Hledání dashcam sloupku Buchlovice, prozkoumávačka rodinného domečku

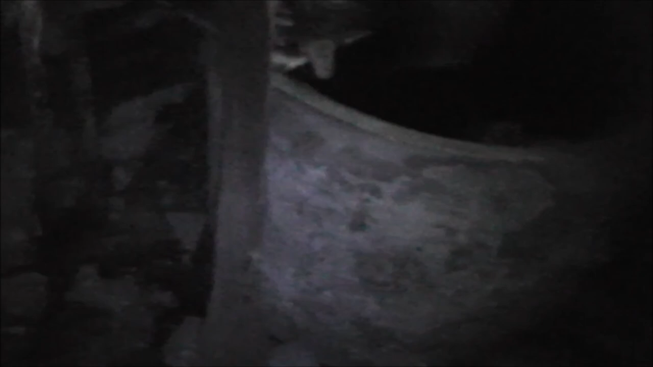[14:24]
Vodovod jsem asi nepřivedli, tak je tu studna.
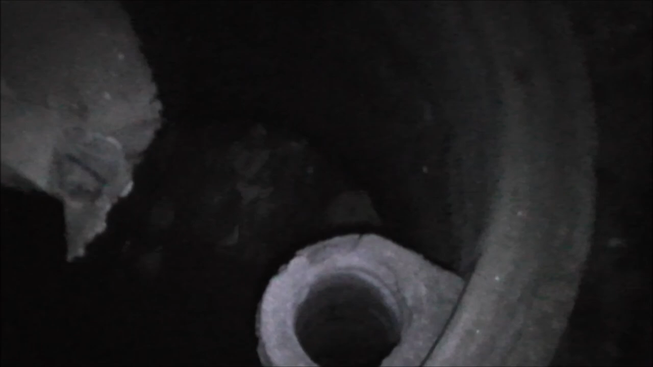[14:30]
Aha. A je tam voda.
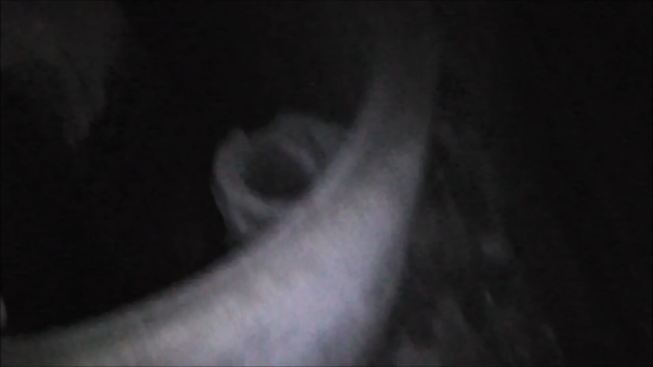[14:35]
Jo, tak to. Sem teče dešťová voda. Tak to je jenom nádrž, to nebude studna.